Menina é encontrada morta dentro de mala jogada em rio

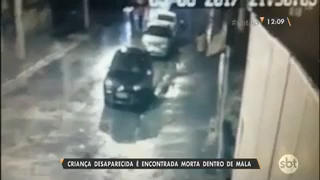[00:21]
As imagens da câmera de segurança registraram. Às 9h50 da noite, o homem chegando, trazendo uma mala no ombro. Ele vem andando pela rua tranquilamente e quando chega perto do rio, lança a mala.